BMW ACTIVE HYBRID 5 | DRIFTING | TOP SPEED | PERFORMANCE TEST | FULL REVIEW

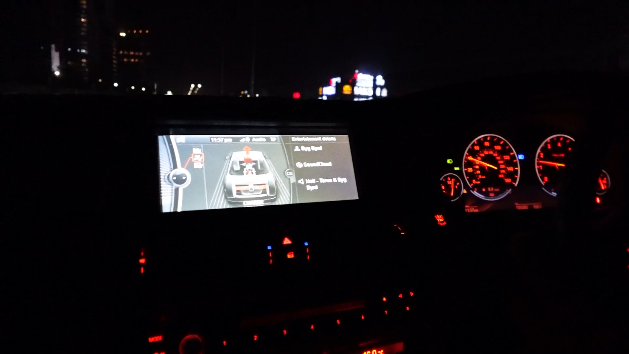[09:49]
तो भाई जैसा कि देख सकते हैं ये अभी आपको मैं लाइव डेमो दिखा रहा हूँ, ये भी इंजन बैटरीज को चार्ज कर रहा है।